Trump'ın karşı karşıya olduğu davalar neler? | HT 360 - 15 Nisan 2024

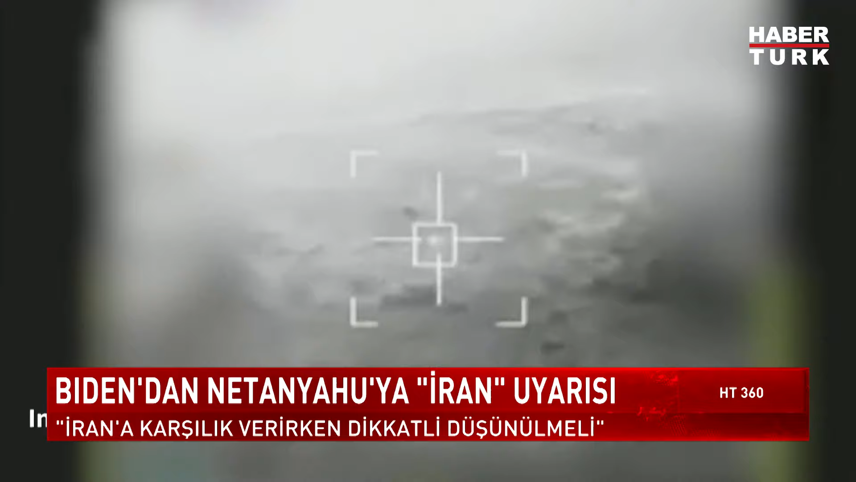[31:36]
İsrail ordusu vurulan drone ve füzelerin görüntüsünü paylaşmıştı. Fransa Cumhurbaşkanı Emmanuel Macron da İran'a ait drone'ları
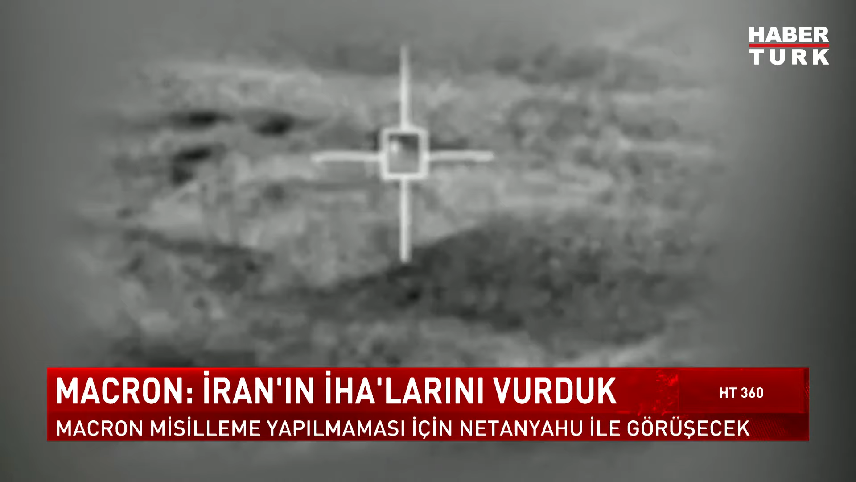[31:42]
Ürdün hava sahasında vurarak engellediklerini bildirdi. İsrail'in İran'a karşılık vermemesi için ise Başbakan Netanyahu ile iletişime geçeceğini söyledi.